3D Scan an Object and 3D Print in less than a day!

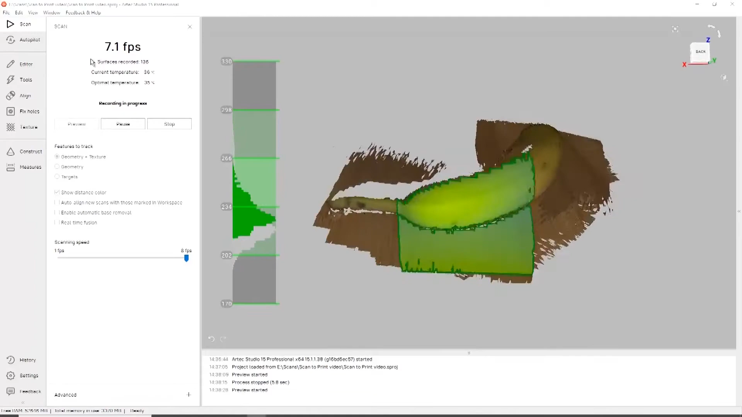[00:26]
During the scanning process, Artec Studio basically records all the information of the object you scanned and shows it on the screen.
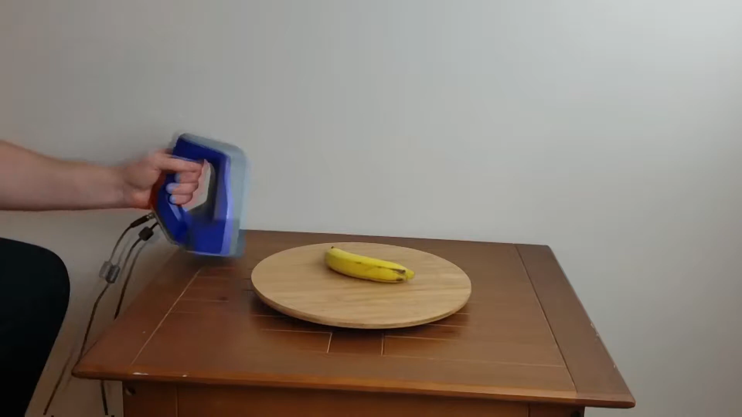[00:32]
Once you get all the data you need, you then go ahead and flip the object over to get the side we missed on the bottom part of the banana.
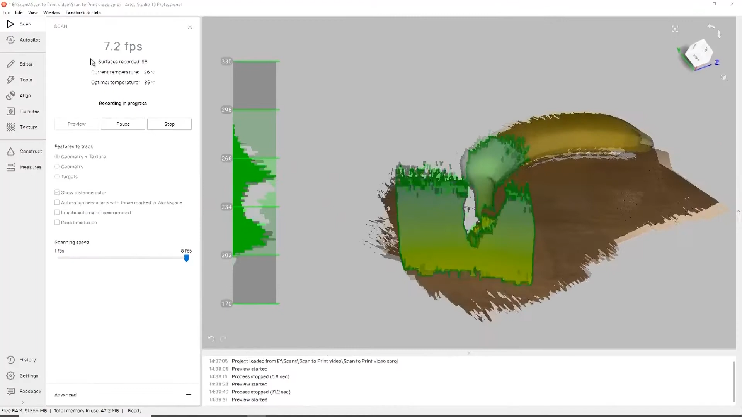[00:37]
And you repeat the process and scan all the data you need, in this case two halves of the banana.
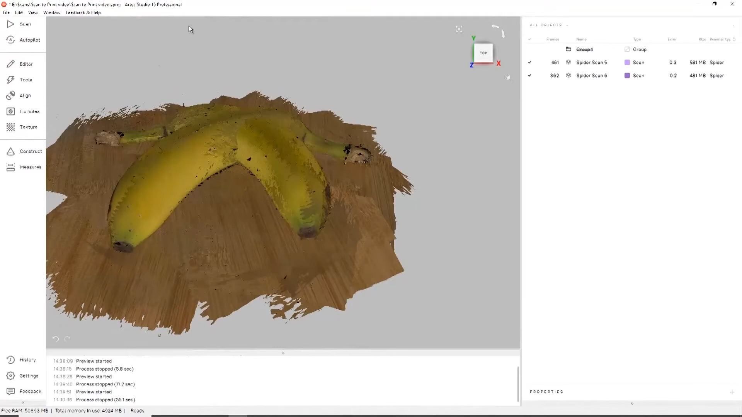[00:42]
Now we have extra information, so you go through and remove the information you don't need.
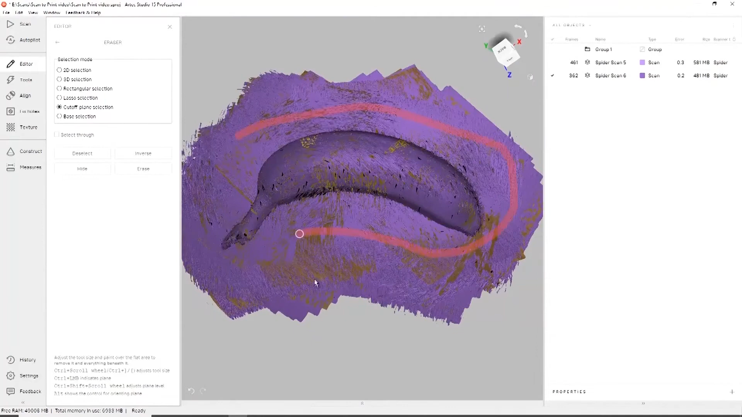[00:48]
And once all that information has been removed, you then can go through and take the two halves of the scan, and we're going to align them together to make one.
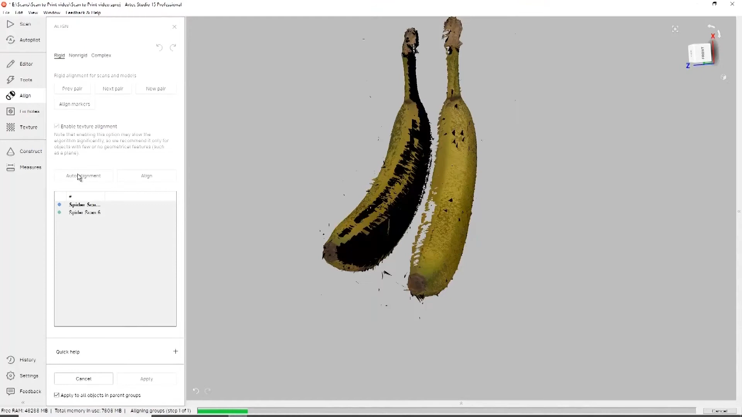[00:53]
And once they are aligned, we can take this point cloud geometry,
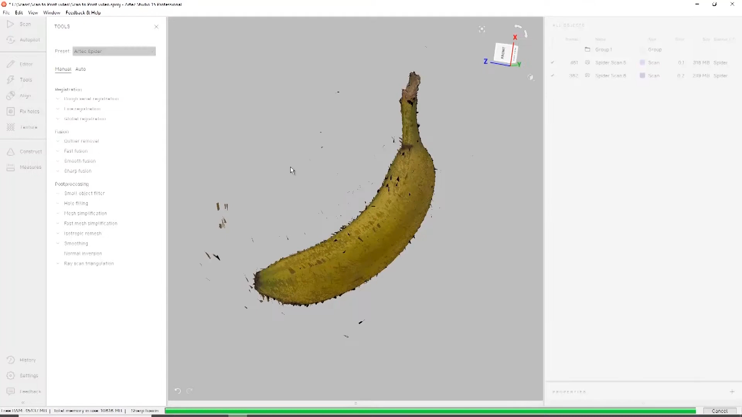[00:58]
process it to make it to a mesh geometry, and once that mesh geometry is created, we can go ahead and apply the textures and color back on it, and then save it to an OBJ file for printing.